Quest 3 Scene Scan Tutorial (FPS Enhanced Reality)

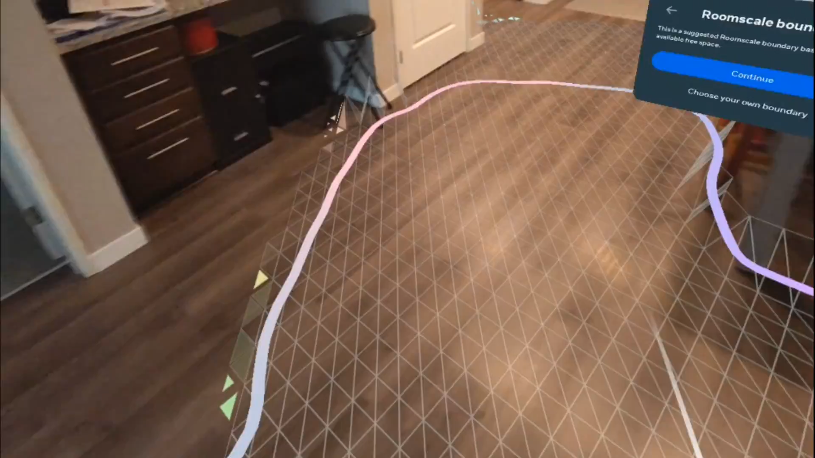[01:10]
And now you see how it's doing this auto-mapping. Just, this is the problem because it only allows you to do one room.
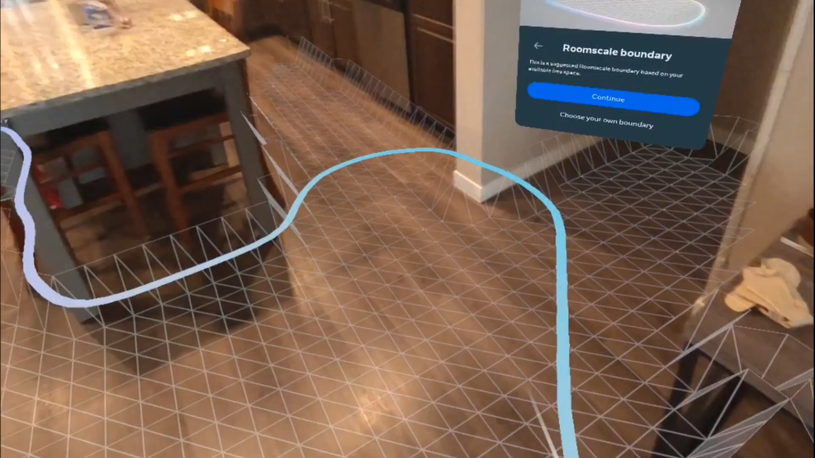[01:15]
So, what you want to do is, you want to do Choose Your Own Boundary. So, click this right here.
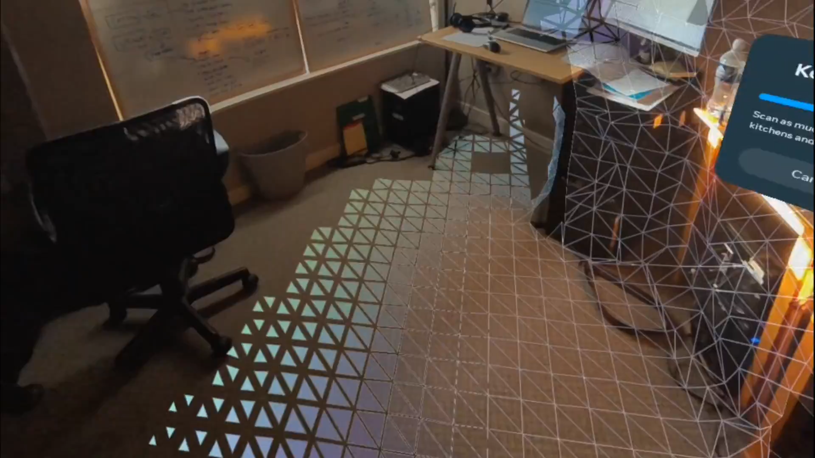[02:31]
Because then, it will prevent the scene from actually mapping.
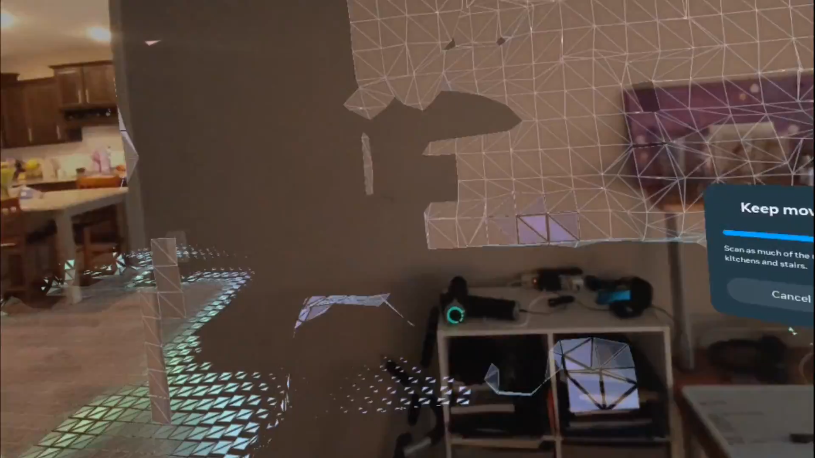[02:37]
And you want to make sure there's no holes in the walls or anything like that.
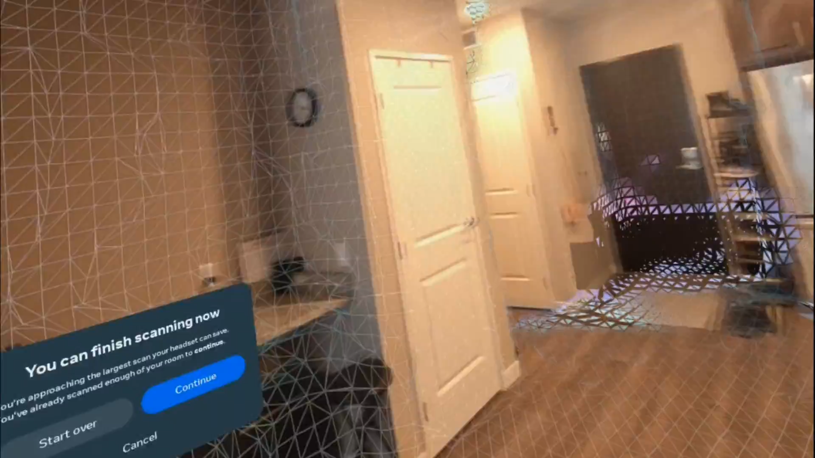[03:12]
So, once your setup is complete, you can see it's scanned in more than one room.
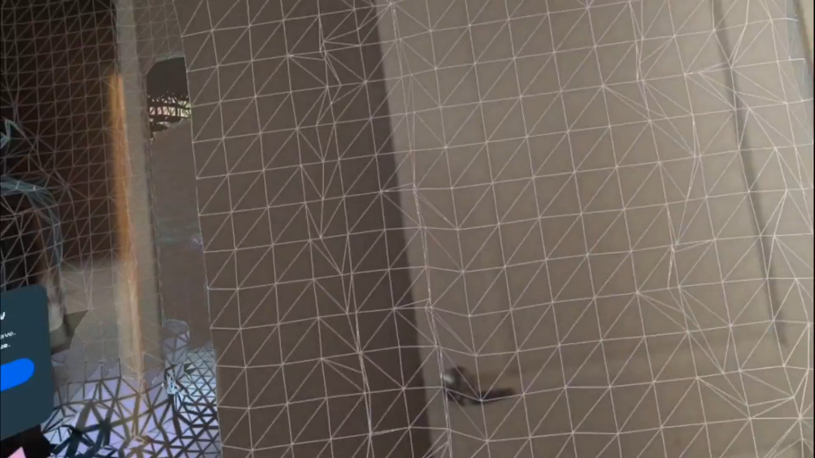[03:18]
You go back to the center of your play area.